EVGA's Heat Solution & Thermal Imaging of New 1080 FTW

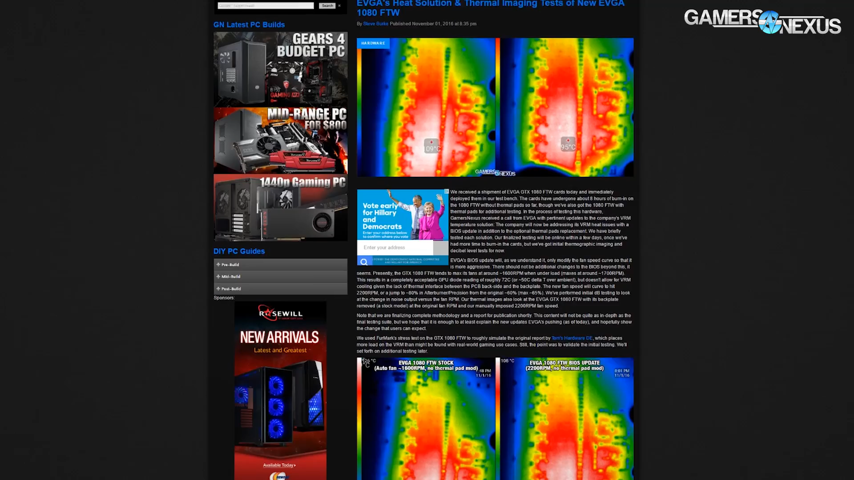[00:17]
the description below for the full thing and the article included thermal images and testing of cards with and without
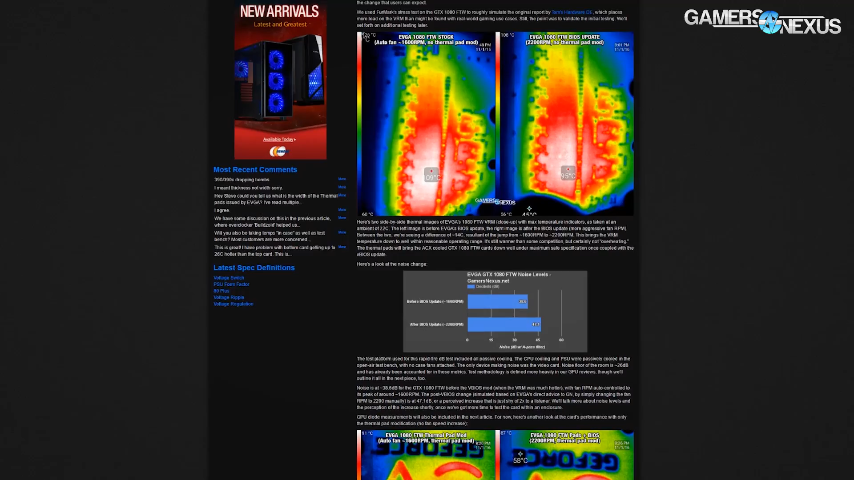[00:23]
thermal pads as well as cards with and without the vBIOS update we'll be recapping all of that here before
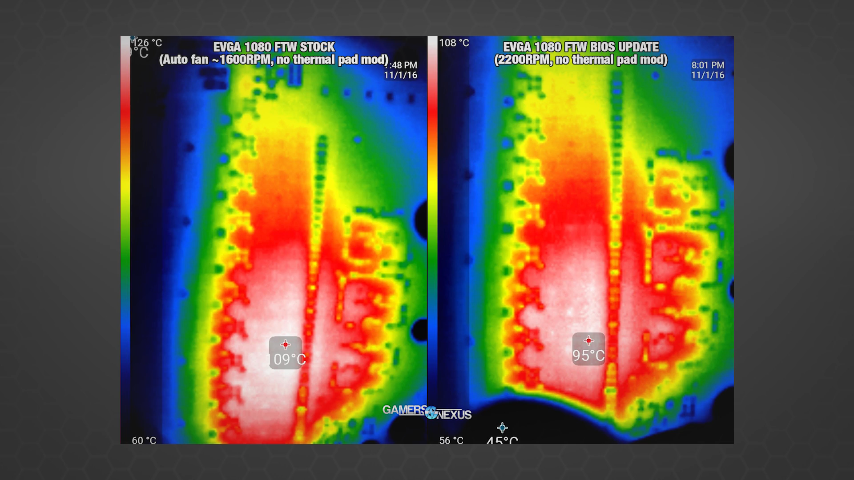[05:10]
well within reasonable operating range remember they can run hotter than other silicon components that you're used to and it's still warmer than some competition but certainly not overheating the fan speed change will bring the acx cooled 1080 ftw cards down well